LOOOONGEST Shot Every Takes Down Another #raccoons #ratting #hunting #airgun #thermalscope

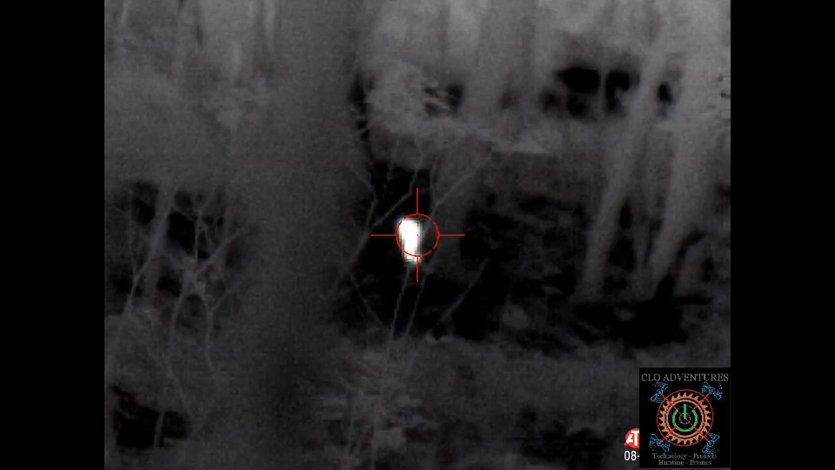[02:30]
Hit him the first time. I haven't hit him since.